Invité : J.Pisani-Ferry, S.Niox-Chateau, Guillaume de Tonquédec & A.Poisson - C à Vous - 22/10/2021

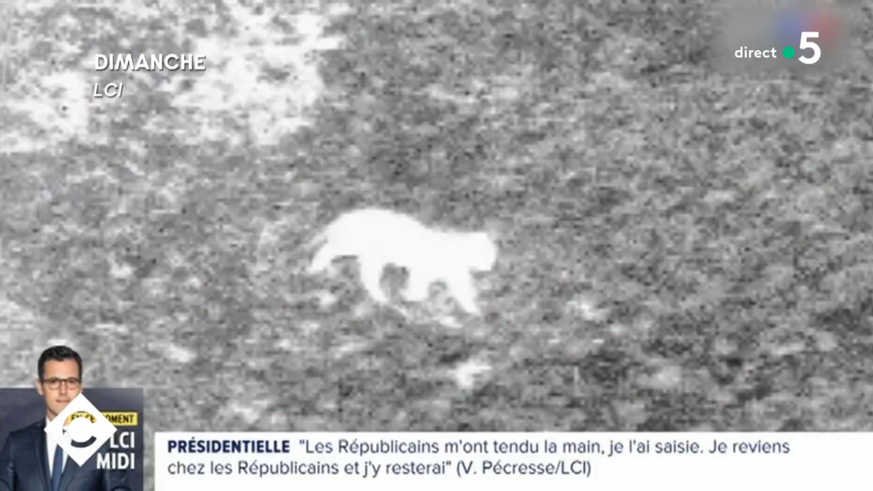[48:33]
La chasse au félin est ouverte. Oui, une bête, un fauve qui n'a pas encore été localisé. Le préfet ordonnait de l'abattre dans les communes autour d'Arras, mais les internautes se mobilisent pour lui sauver la vie.